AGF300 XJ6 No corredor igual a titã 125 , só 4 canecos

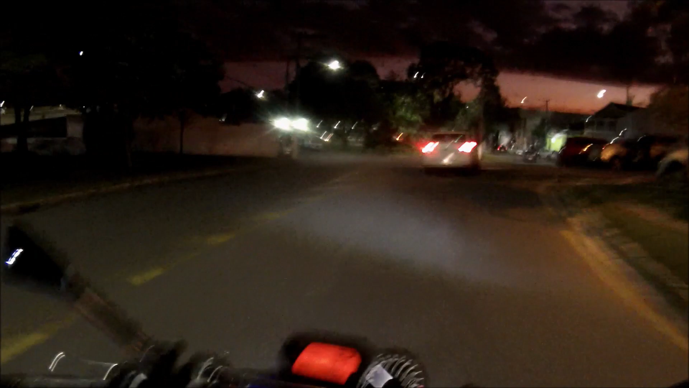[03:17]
A hora do rush é complicado aqui em Guará. Olha onde já tá o trânsito parado.
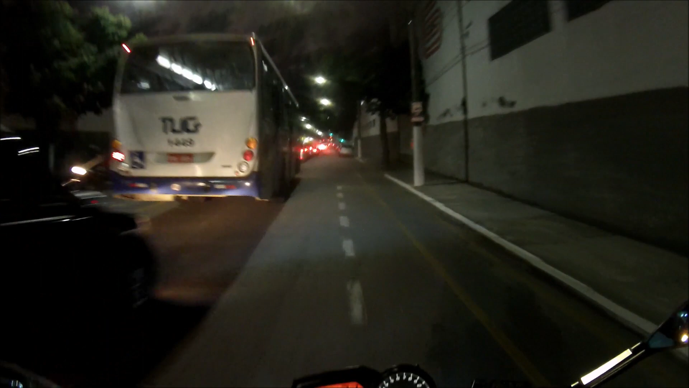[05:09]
Vê que o pessoal abre o olho pra abrir o corredor pra nós, né? Ou seja, abrir a direita, né?
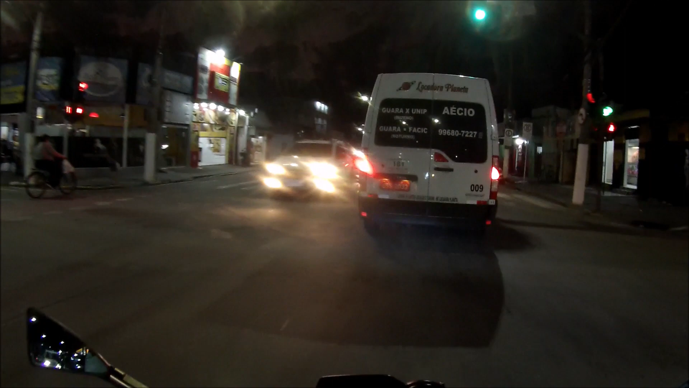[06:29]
Aí, tio, o senhor vai reto, vai virar a direita.
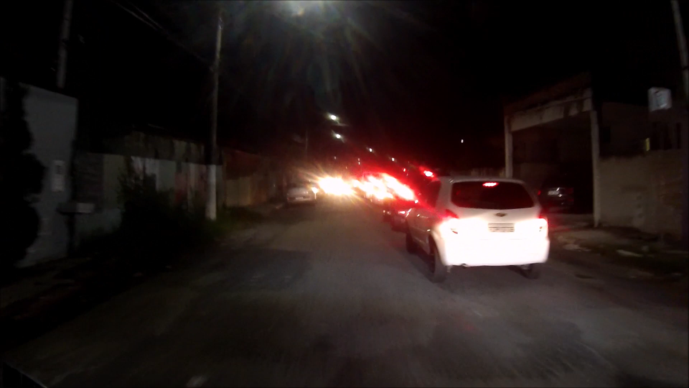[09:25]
Tem polícia na área. Nossa, até agora o movimento, mano, ó.
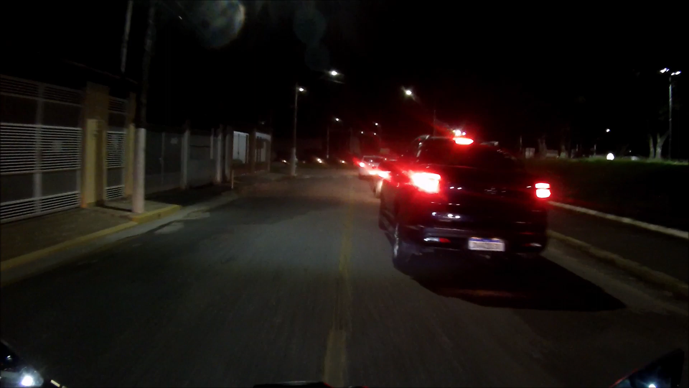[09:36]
Ah, não tem como ficar lá atrás, não. Moto fica lá atrás?
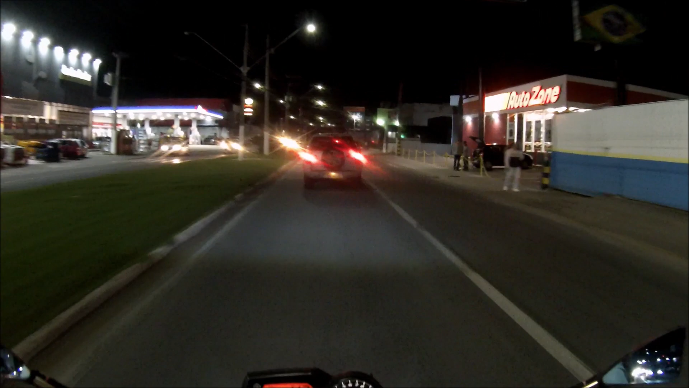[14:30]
42, aqui é 50 por hora. Passou acima disso, mutinha.
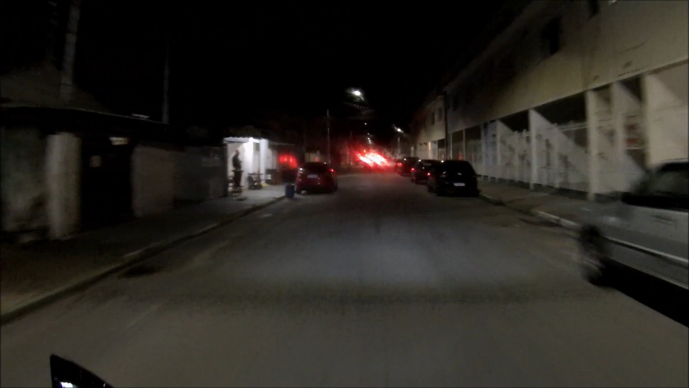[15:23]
Tem que tomar cuidado, tem um buraco aqui, olha esse ali, mega de um buraco, está afundando.
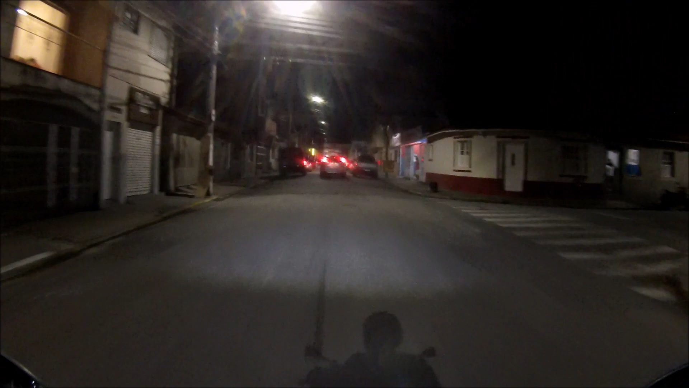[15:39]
Já começa o cidadão a cair de moto ali,